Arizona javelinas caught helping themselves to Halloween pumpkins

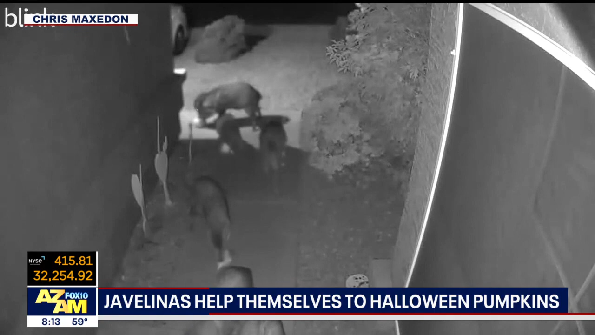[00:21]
I think maybe they did eat pumpkins. Now they're devouring the pumpkins. I'd honk my horn at them. I used to do the night news. Yeah. And they'd all look at me like what? Like I expect them to run and scatter. They're they're like you're living in our territory. Oh, this is an Ahwatukee. This is my old neighborhood. Yeah. Oh, this is your old hood? Yeah, actually they live like probably I know where this is. They live probably about a mile.
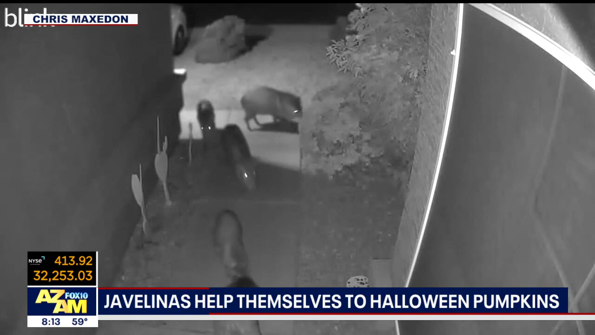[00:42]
This is because this is a member of our AZAM family. Yes. Thank you Steph for getting this video. But you know what Steph, we're sorry. Those cute little pumpkins. I got to repaint them now.